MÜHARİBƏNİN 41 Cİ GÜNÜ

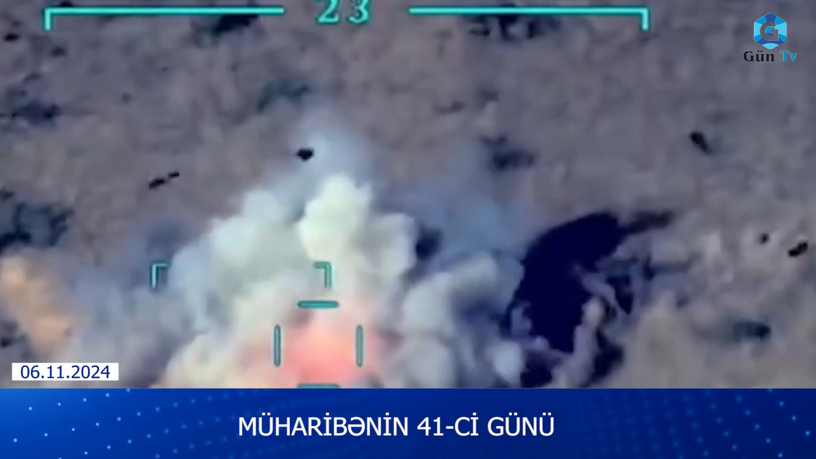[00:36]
Düşmənin komandir heyəti də daxil olmaqla xeyli sayda canlı qüvvəsi, 1 rabit avtomobili,
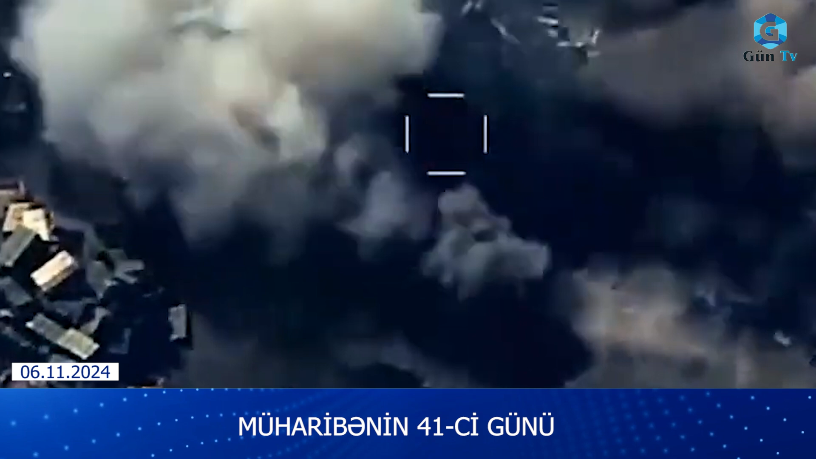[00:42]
sursatla dolu 2 kamaz maşını və qoşqusunda top olan 3 ural maşını, xeyli sayda digər sursat və arterelyə qurğuları məhv edilib.
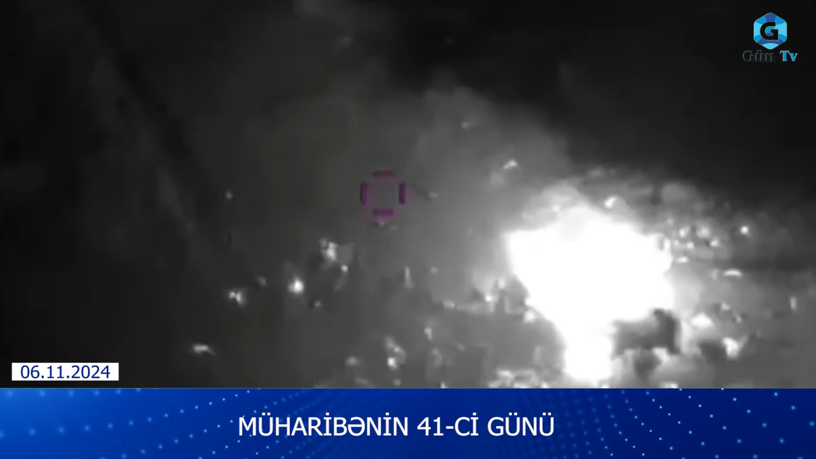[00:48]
Ermənistan ordusunun bölmələri cəhbənin qubadlı istiqamətində mövqeylərə ataraq qaçıb.
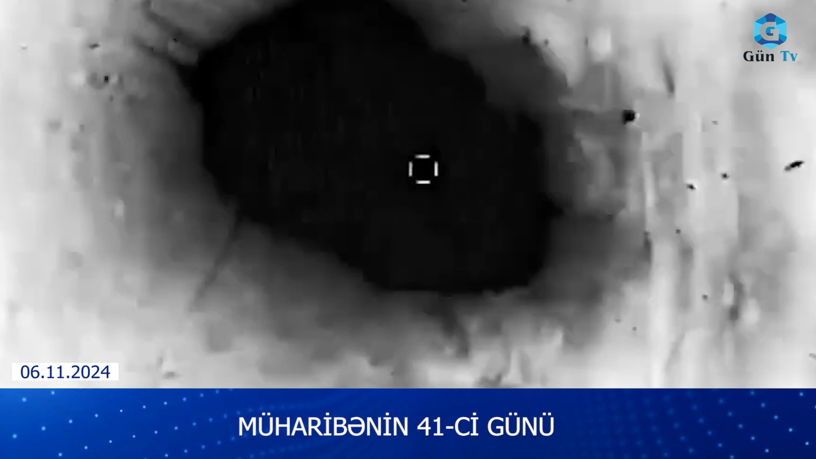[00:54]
Döyüş əməliyyatları müxtəlif intensivliyi ilə əsasən Ağdara Ağdam Xocavən və qubadlı istiqamətlərində davam edib. Cəhbənin bəzi yerlərində şəxsi heyətini və hərbi texnikasını itirən düşmə geri səkilməyə məcbur olub.
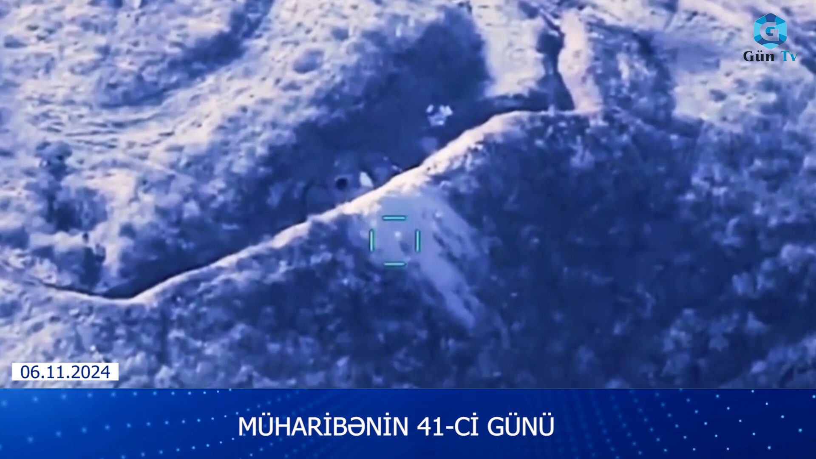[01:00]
Düşmənin minatanlarının atış nöqtələrinə və döyüş mövqeylərinə zərbələr indirilib.